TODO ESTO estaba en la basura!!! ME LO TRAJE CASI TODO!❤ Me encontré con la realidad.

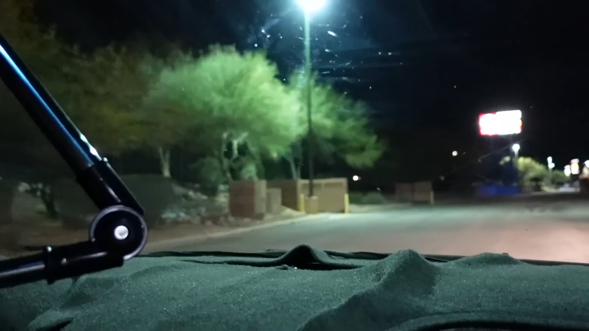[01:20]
Pero como tú dijiste, no tiene. No hay candado, ¿verdad? No, no, aparte no hay tambos adentro. ¿En ninguno? En este no sé si haya.
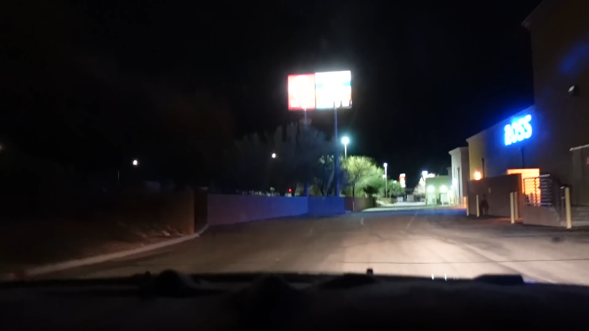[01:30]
Yo me voy a asomar. Dale, dale. ¿Tú y el auxilio de Ross? Pues A ahora menos que sí los que. echen en esos contenedores de ahí. ¿Tú crees? ¿Podría ser? O a menos que sea este. Pero ahí no hay basura ahí adentro, sí.